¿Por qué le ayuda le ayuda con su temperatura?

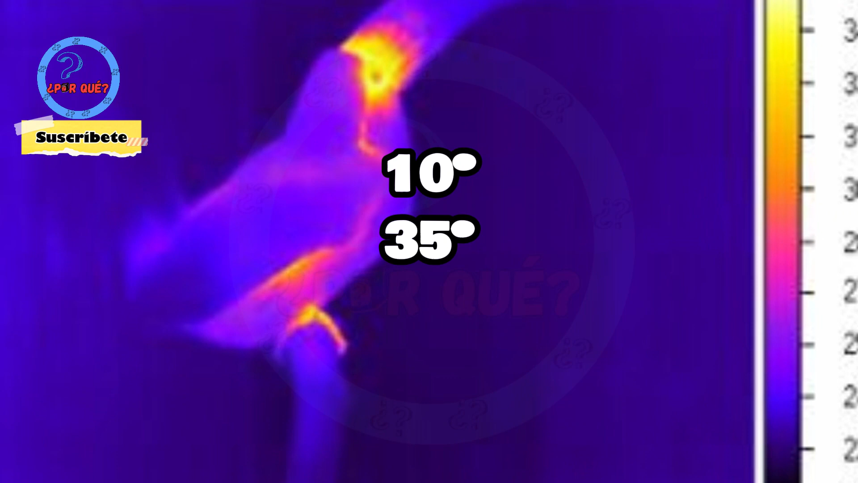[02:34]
sorprendente cuanto más calor hacía más se calentaba el pico como una especie de radiador que desvía el calor
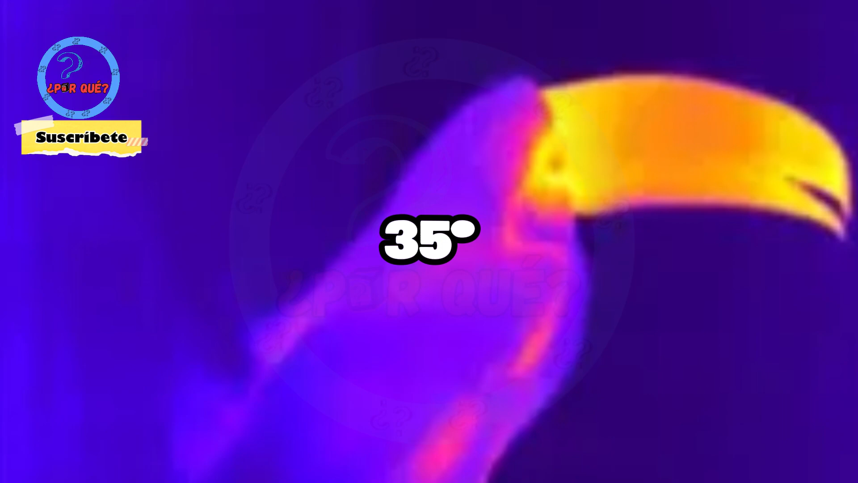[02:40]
del cuerpo del pájaro y le permite refrigerarse el pico del tucán contiene numerosos vasos sanguíneos que